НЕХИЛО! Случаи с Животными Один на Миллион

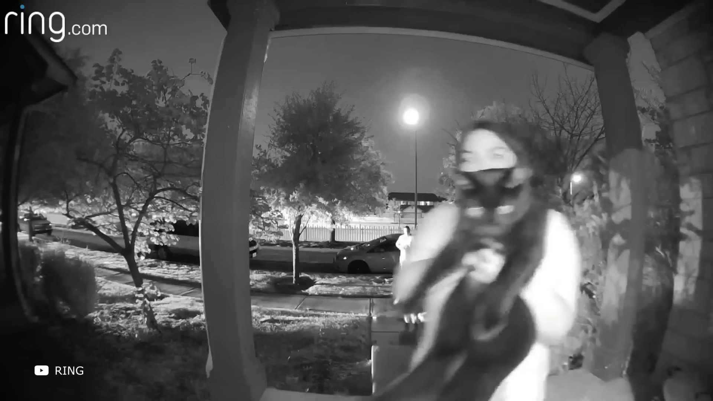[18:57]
а в этой коту было крайне непонятно,
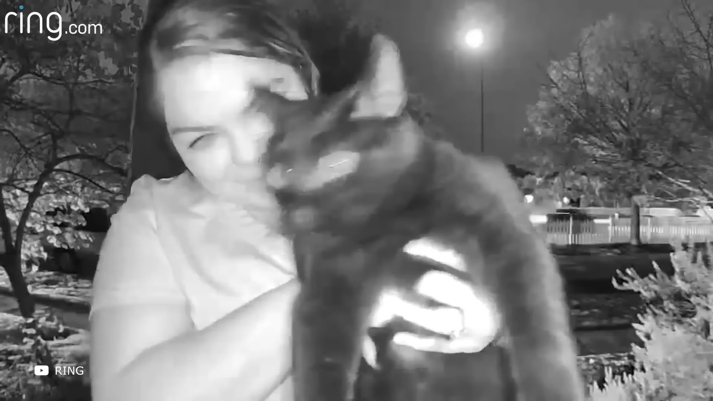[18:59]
что это за новомодная штука с ним разговаривает.
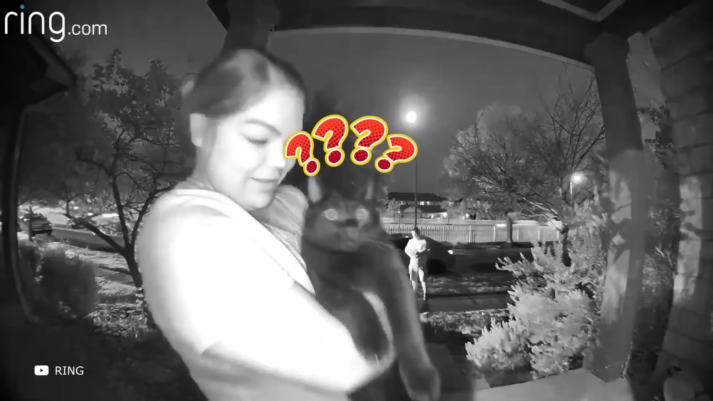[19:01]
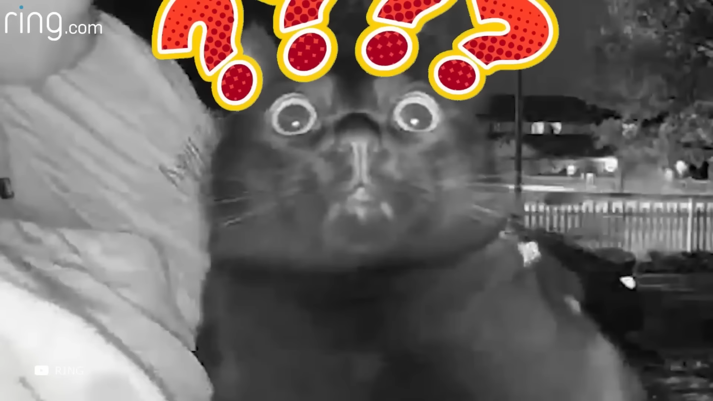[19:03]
В мире что? Начался катаклизм? Вокруг невидимки? Помогите! Судя по выражению лица этого котика, в момент, когда с ним разговаривали через входную камеру наблюдения, в его голове были именно такие мысли. Так, а теперь у нас на очереди первый полет гуся.